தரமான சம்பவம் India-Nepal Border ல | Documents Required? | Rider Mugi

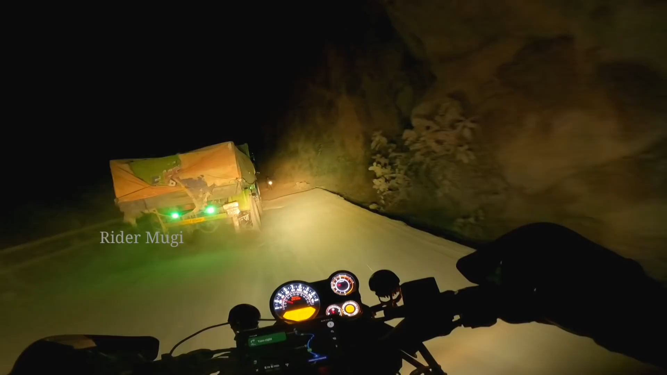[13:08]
ஓகே, ஒரு பெட்டர் அமௌண்ட் தான் அது, முடியாது இதுக்கு மேலே முடியாதுரா. தண்ணி புழுதியாக கிளப்பி மூஞ்சி மூத்த அடிச்சு விட்டார்.